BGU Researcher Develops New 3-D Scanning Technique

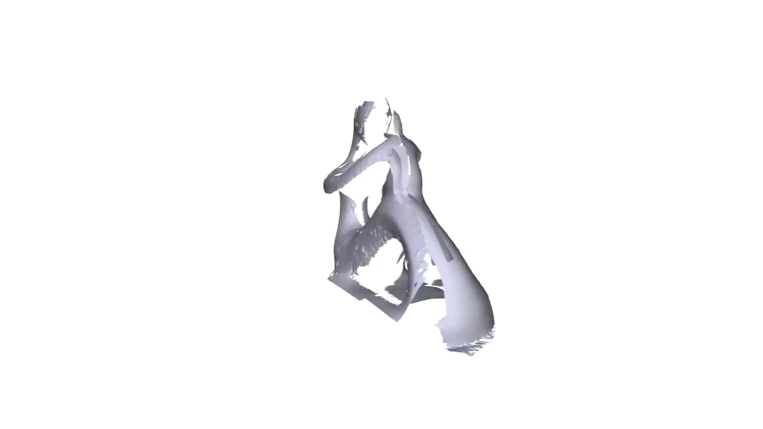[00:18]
Notably, these techniques fall short in cases where the shapes contain highly occluded parts that are inaccessible to the scanner's line of sight.